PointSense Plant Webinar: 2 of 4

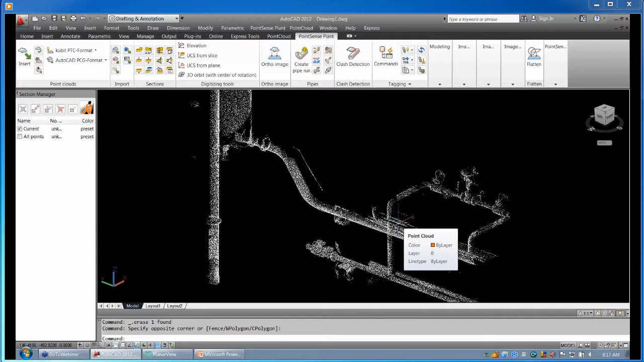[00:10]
Thank you. Hopefully everyone can see my screen. This is a slightly larger point cloud than the first demonstration. And what I want to do is kind of show a slightly more in-depth view of kind of the process from point cloud to deliverable. And here you can see it's just a standard PCG file. And the first thing that you usually need to do is make sure that you have your catalog loaded. And this is what Oliver was talking about with the Edit KPM. This here is one of the files that we'll provide.
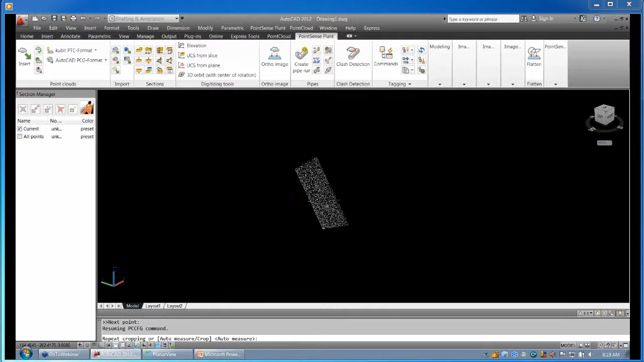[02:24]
And you can see that it will take that information from you. And what it's for is so that we can read the cloud better.
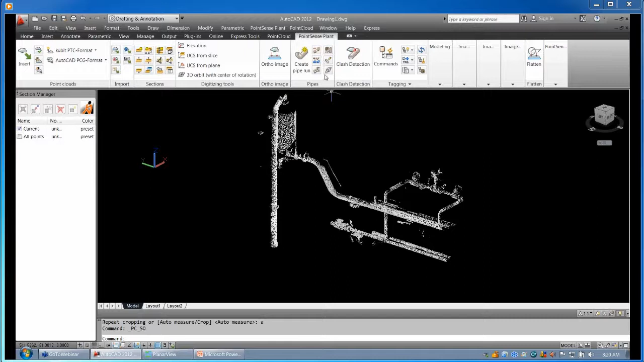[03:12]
And then what we can do here is walk the run. And again, we have the choice to find a new run or continue. In this case, we'll find a new run.
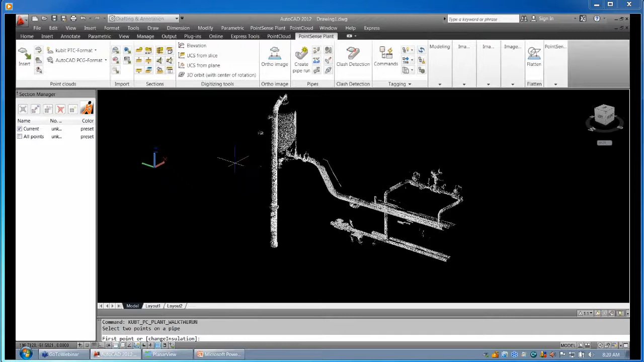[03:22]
And we can do any two points on the pipe. You can see here the measured diameter is 12.8. We actually have a setting that will ask you which pipe size you intended on if it falls within a certain percentage of that outside diameter. So you can actually go into your settings and lower that a little bit and it wouldn't ask you this at all.
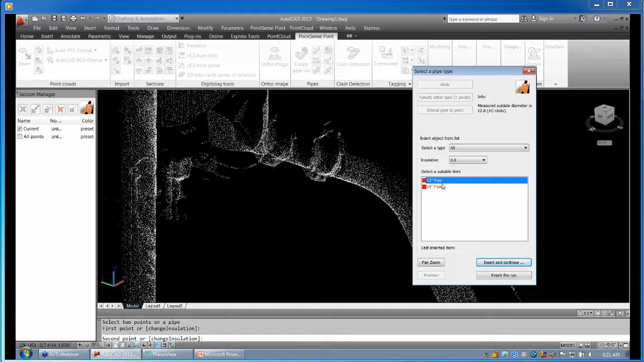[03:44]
But here I'll choose 12 inch. You see it throws in that 12 inch pipe as far as it can extend. And then it's asking you for your next step. And I actually want to take this time to show an alternate workflow and show you how they work in conjunction.
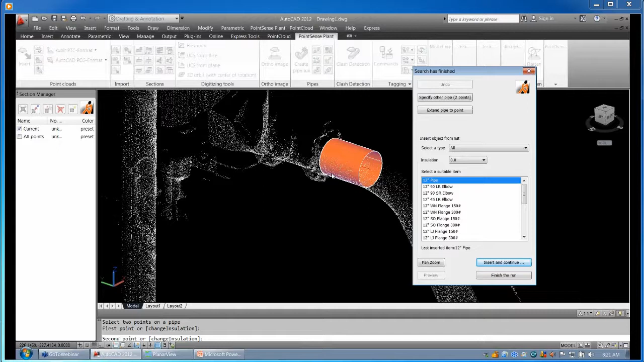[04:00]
Some of you are familiar with this product. This is called Planar View. It's actually a free viewer that we provide. You can download it from our website.
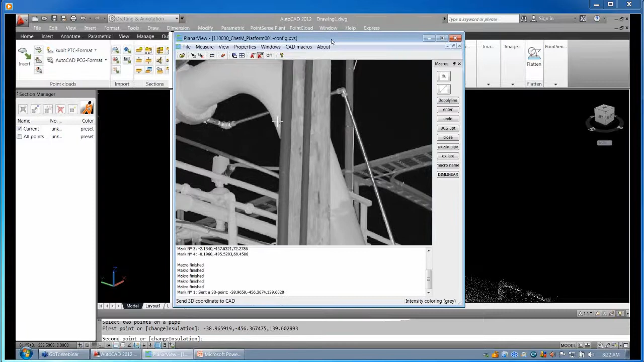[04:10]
The thing is that it can directly send coordinates to AutoCAD from your scan data. And you can see it's a very high quality view. Almost looks like an image. This is taken directly from the scan file. But the important thing is you can actually work with both of these at the same time. So here I'll do specify other pipe.
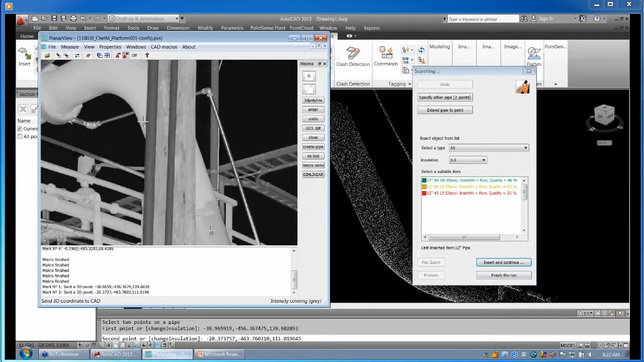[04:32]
And if I choose a point here, you can see in AutoCAD it actually sent that coordinate to the command line. So what this lets you do is work with both at the same time. If you just want to work in AutoCAD that's fine. If you really want to have a high quality view to see the selection or maybe you really need a precision on that point, you can use planar view in conjunction with it.
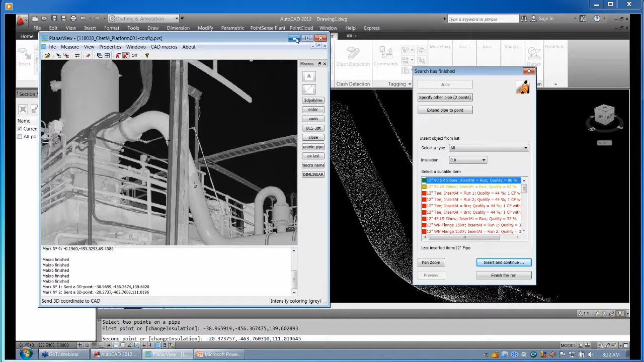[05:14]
And normally people would probably use dual monitor setup or something like that. So it works really well for that. And here you see I actually have a lot of items loaded in the catalog. That's where you get these choices. I kind of wanted to show you the difference between semi-automation and full automation. Here you have all of these items here. And they have a different quality.
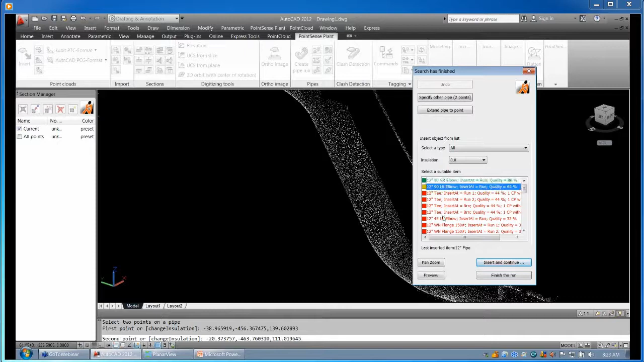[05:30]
And if you're concerned about which item it is, you can highlight and click preview. And you can see that item placed on the cloud.
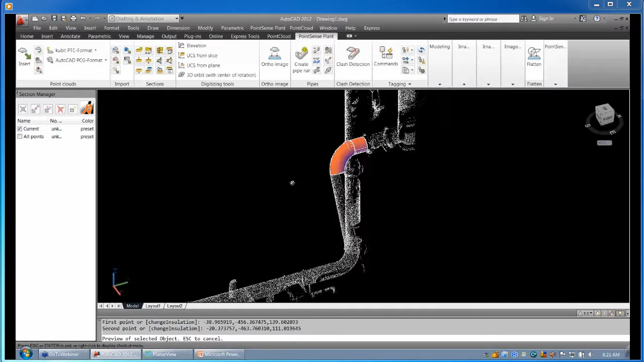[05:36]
So in this case, that looks like the right choice.
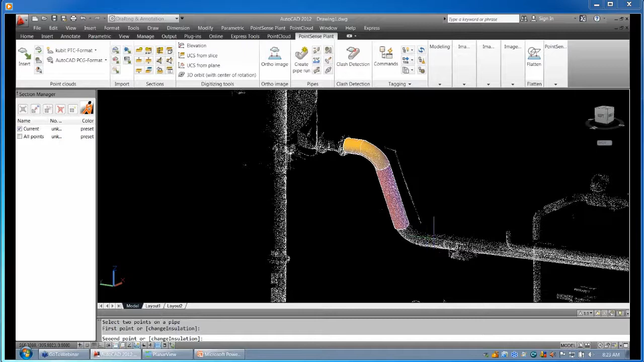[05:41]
Insert and continue. And just keep going like that. And here I'll just do that again.
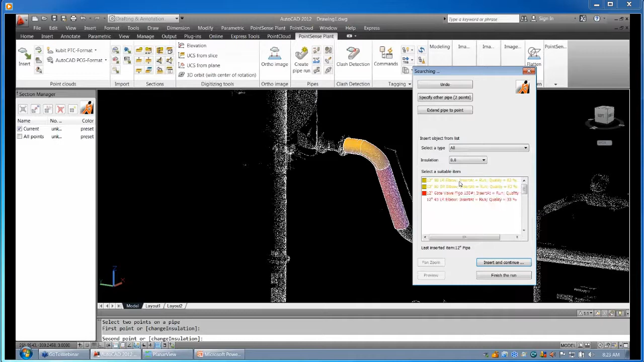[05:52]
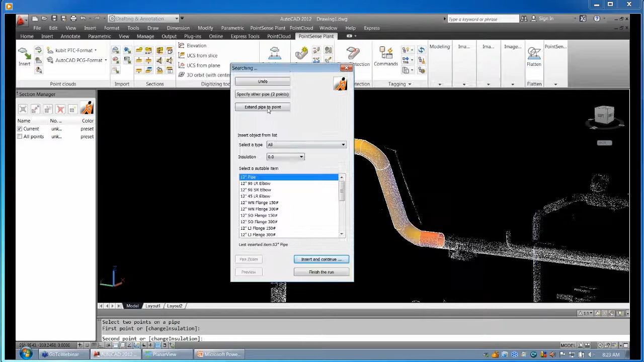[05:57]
And you can see that pipe up to the hanger there. Extend pipe to point. Now here is a good example of something that a user can come across during this process. Here I want to actually run up this branch. So I do that and you can see that it only sees a concentric producer.
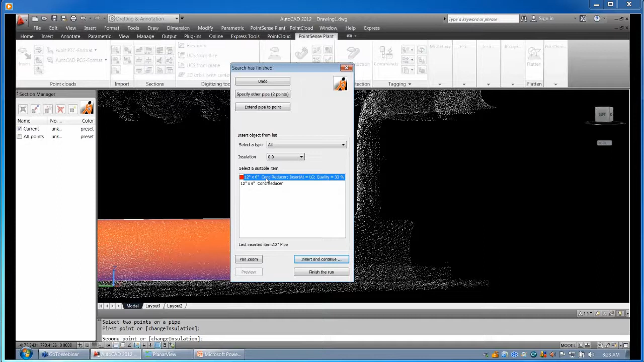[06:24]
Now this was done on purpose because I want to show how easy it is to add this component. So I go in here to the Edit KPM. You can see I have a 12 by 6 inch reducing T.
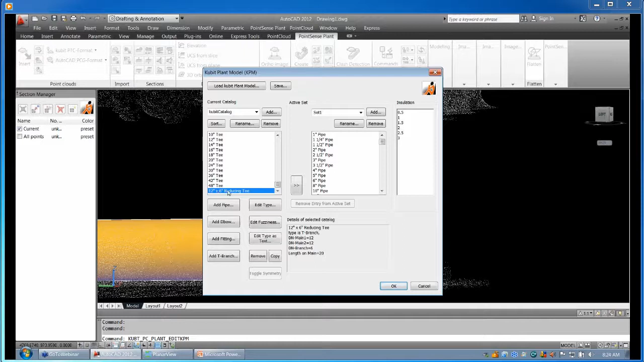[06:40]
All I have to do is add it to the active set. You'll see it here now. That means that the drawing is now recognizing that pattern. And if I continue from where I left off and do the same thing, you can see that I now have the reducing T as the option. So the good news is that you don't have to put in all of your components because you don't want to overload the user with choices.
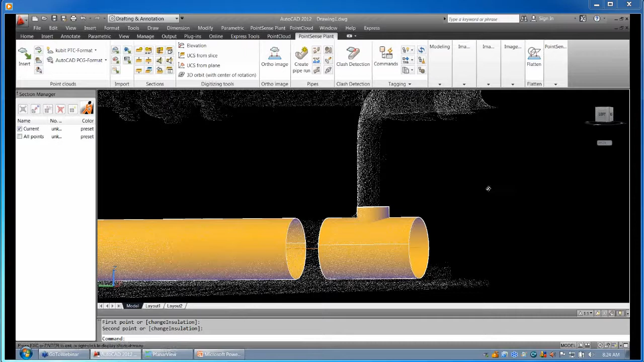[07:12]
But if a situation arises where the correct component is not one of the selections, all you have to do is move it over to the active set. Then here we can do the same thing. I'll continue from the branch.